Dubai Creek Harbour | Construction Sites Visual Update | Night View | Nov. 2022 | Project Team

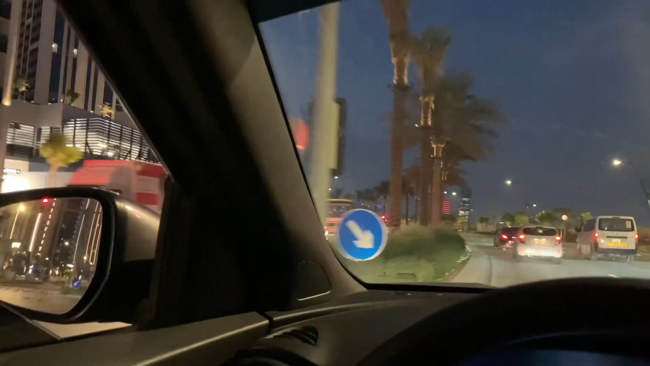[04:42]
Let me show you the creek edge. Yeah, this is the creek edge.
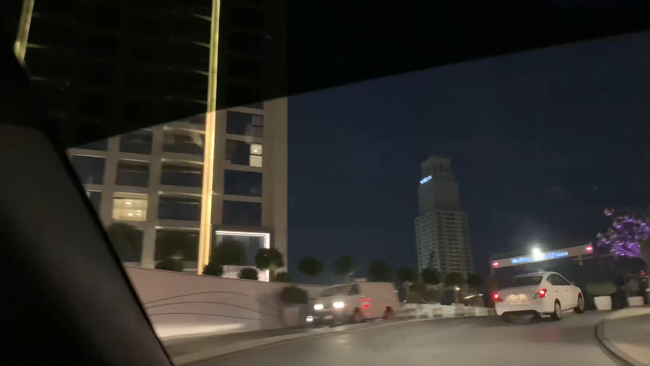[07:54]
There's a Vida again. And this is your Icon Bay, guys.
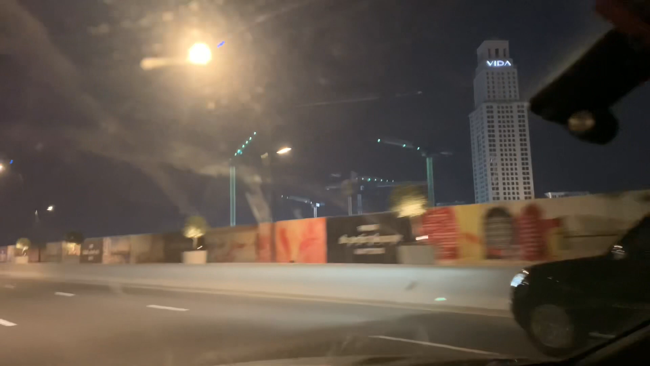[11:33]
Yeah. Look at the tower cranes. Newly erected.